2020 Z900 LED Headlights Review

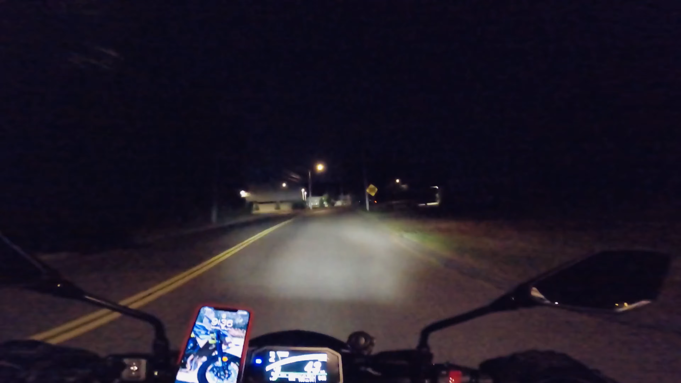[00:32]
yeah so guys I decided to come out at night and do a quick vlog because I know this 2020 Kawasaki Z900 has all LEDs and I just wanted to give you guys a quick look and see how how how is it at nighttime riding in terms of lightings and things like that just had dinner and it's
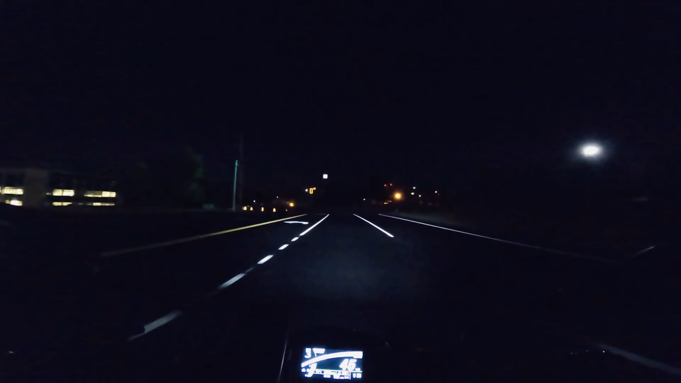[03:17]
would say the headlights are much brighter you do get a good quality of light lighting not only front of you but on the side the camera probably not gonna do the joystick right now but they are really bright
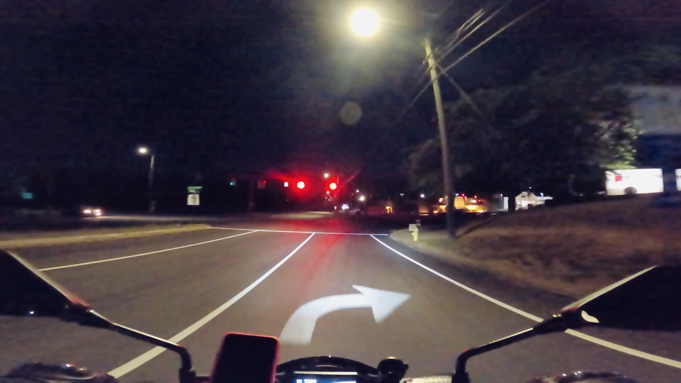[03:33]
much brighter than other other bikes that I have in the past of course I mean beside the MT-09 all the bike had halogen headlights which I convert him converted them to HIDs and things like that that was the norm back in the days converting headlights to HIDs and nowadays we all convert them to LEDs and LED
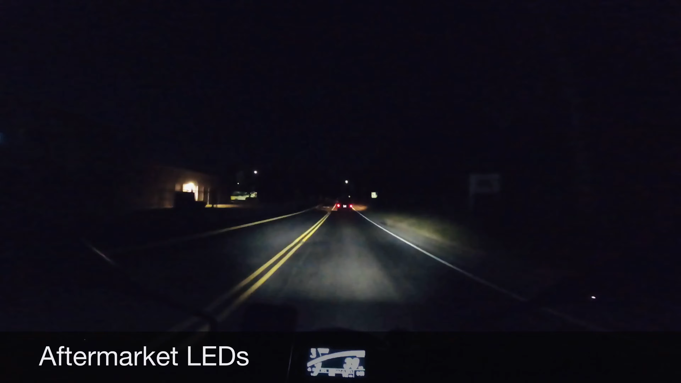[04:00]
is much much much brighter it's getting much brighter and more reliable and also a lot minimal design it's easier to install LED lighting than HIDs so HIDs days are kind of over now it's all LEDs and this is with the low beam guys the high beam is much brighter
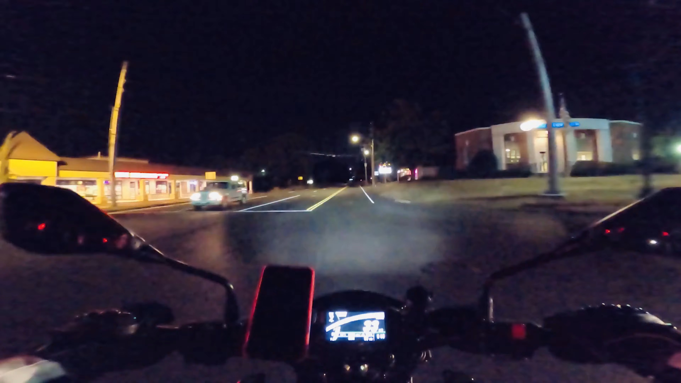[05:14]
all right I'm trying not to speed but you know sometimes you just can't
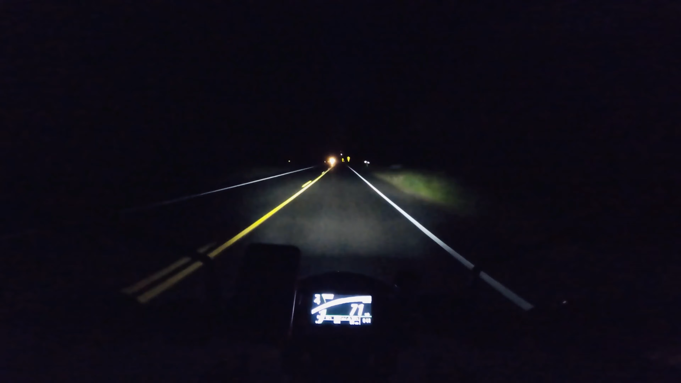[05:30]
yeah I hope the camera is recording good lighting I hope so but it is really nice and bright it's almost close to like a car headlights
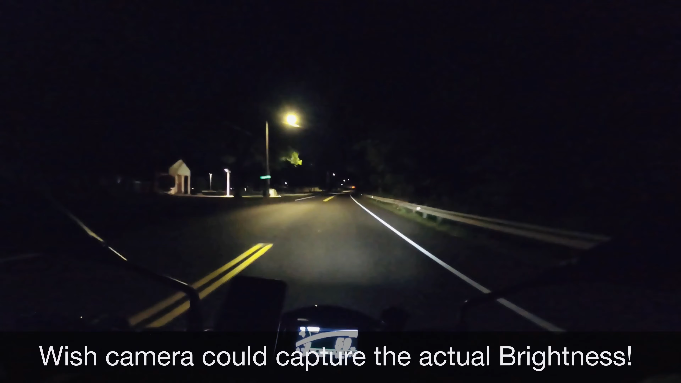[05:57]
like you know the new I have a 2018 uh new generation uh Hyundai Accord has the LED lighting and they are nice and bright and I would say these are very close to close to the the Hyundai Accord headlights just the low beam and high beam is I mean it gets uh the high beam is kind of narrow and it's a nice cut like if you know there's a car in front of me but I'll show you guys when I get on the freeway hopefully not much traffic
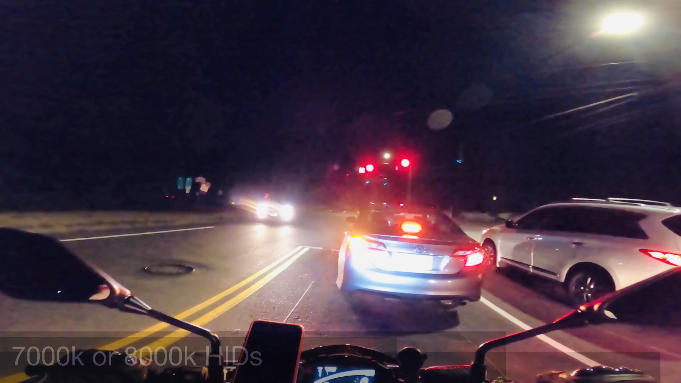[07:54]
headlight even though someone some of them more and street legal I also changed those LEDs uh the indicators to LEDs I know I have talked about in the past that how I didn't like the Kawasaki USA models has the halogen indicator except everything else is LED so I decided to go with this um LED turn signal I will link uh in the description below
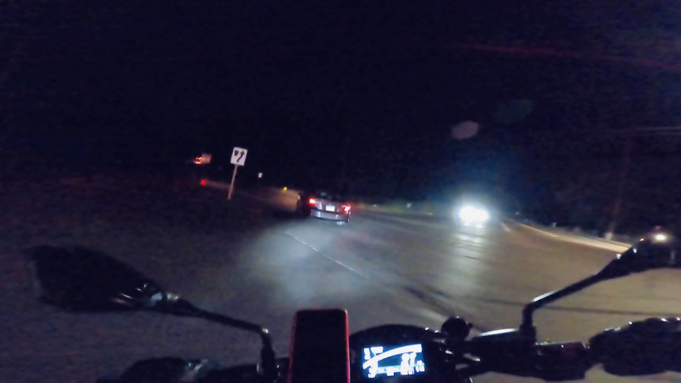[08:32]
they are the best you can get nice and bright and big like a factory ones but it's much better all right all right guys I'm gonna get on the um highway right now we have our parkway which has no um street lights so it should be dark
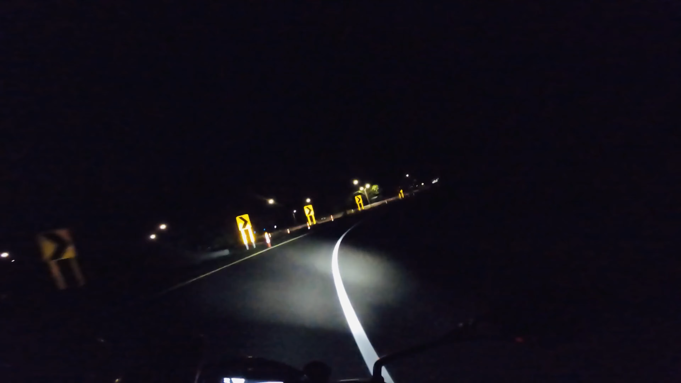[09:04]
see the cornering is really good on the MT-09 when you turn you pretty much like blocked everything in front of you so there you go so this is the high beam so let's look out for these cars because there you go
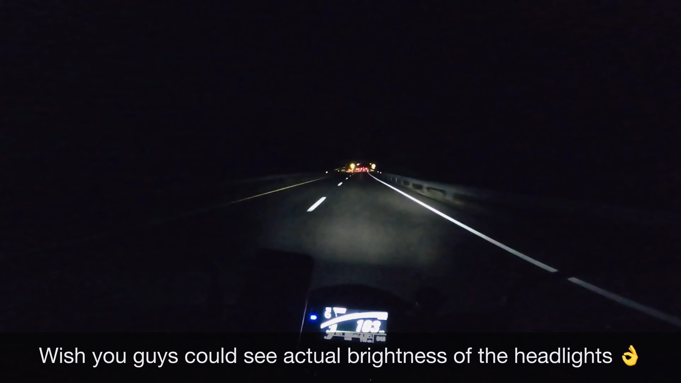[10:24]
See, those LED turn signals are so brighter guys, it's like, I'll show you guys a clip.
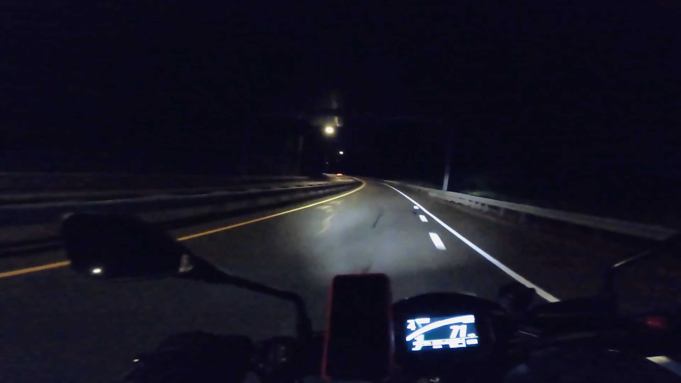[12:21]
All right, construction zone, slow down. As you guys can see how bright those headlights are. So if you guys are looking into get something with nice LED lights. I mean, this is not the only reason that you would buy a motorcycle has an LED light. But just letting you know, if you guys are looking into hyper naked motorcycle, I mean, Z900 is one of the top bikes so far.
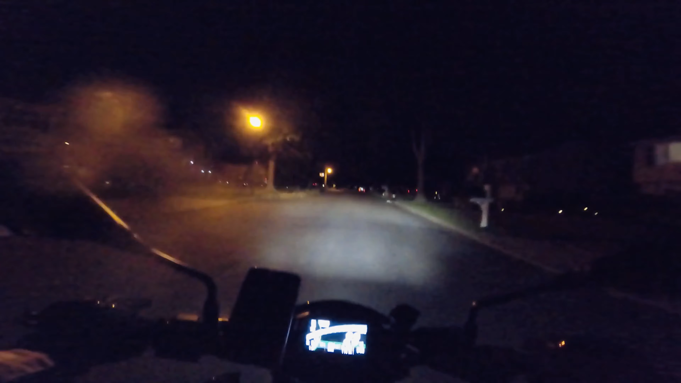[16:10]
what I'm going to do is I will show you guys the brake light modulator at night and those turn signals that I have or installed, the LED ones, they look really good and much,
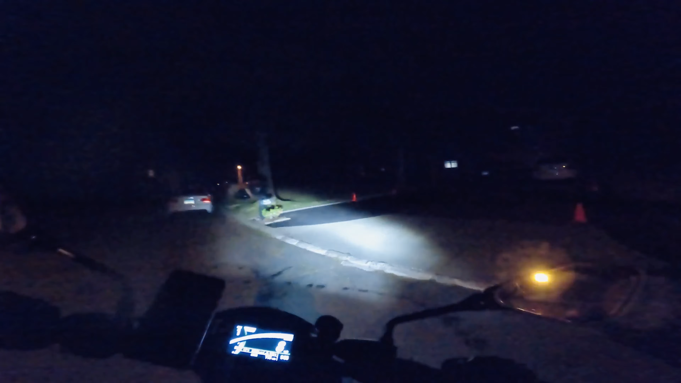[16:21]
much bright too, so, as you guys can see the, look at the line of the headlight, like it's so, as you can see, and if I put my high beam on, see how bright it gets, it's good.